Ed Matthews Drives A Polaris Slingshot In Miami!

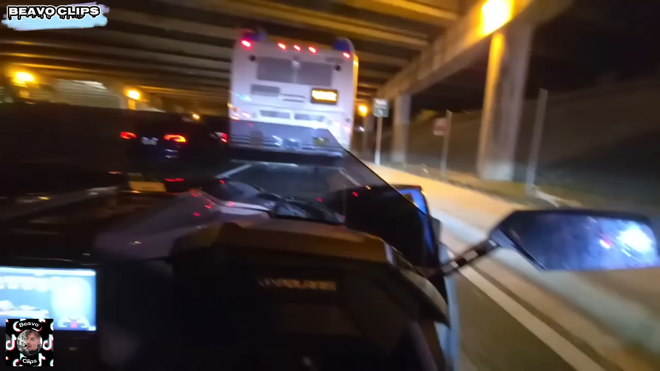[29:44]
Oh, that means we're pulling up the maps. I think it's better that we get there safe, go.